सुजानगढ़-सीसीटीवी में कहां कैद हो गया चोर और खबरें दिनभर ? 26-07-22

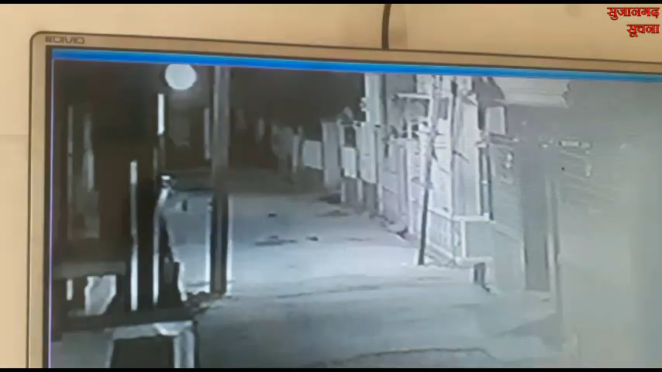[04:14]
کنگا لے تو جس میں ایک یو ایک نظر آیا چور شرف سات منٹ میں ہی چوری کو انجام دے کر گھر سے نکل گیا جبکہ
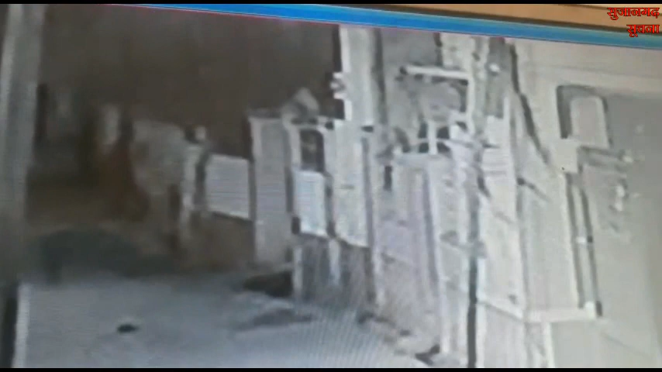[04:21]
اس سے پہلے وہ گھر کے باہر چوک میں کافی دیر تک ریکھی کرتا رہا وہیں منگلوار کو سوچنا ملے پر پولیستانے کے ہیڈ کانسٹیبل ستیویر سی ہی وہ پرنہ لال جاکر نے ماملے کی جانکاری لی راکیش آنکلا نے بتایا کہ پولیس پر ساسون کو اس پرکار کی وارداتوں پر روک تھام لگانی چاہیے